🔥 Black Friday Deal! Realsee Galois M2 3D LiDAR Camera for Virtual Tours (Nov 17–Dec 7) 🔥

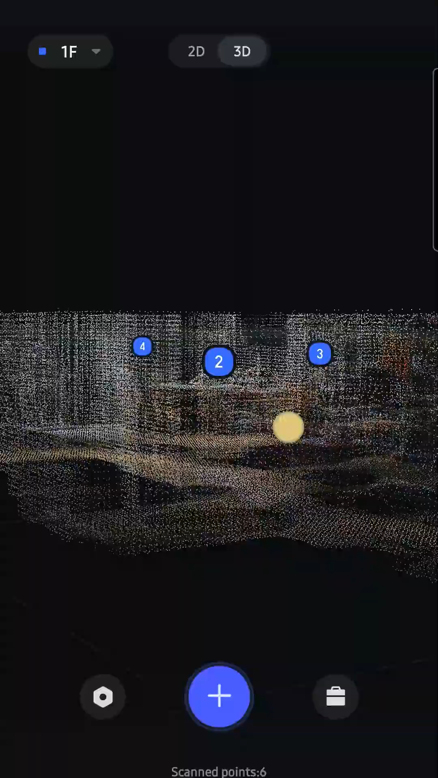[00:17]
precise 3D models and point clouds with a measurement error of less than 20 millimeters at 10 meters.
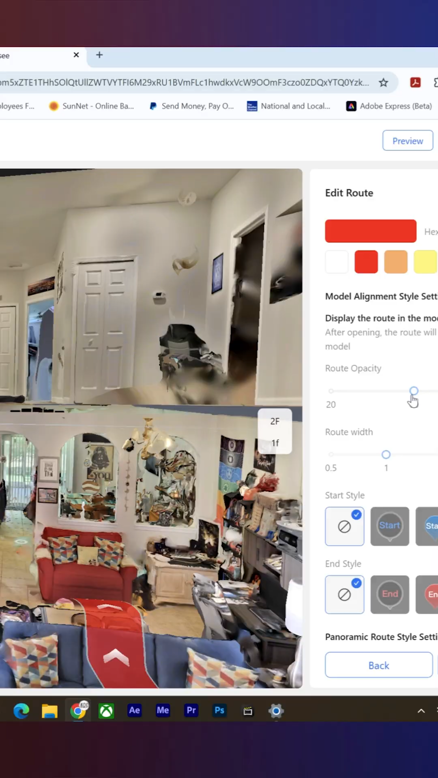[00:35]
edit and share full virtual tours with video and even live 3D calls.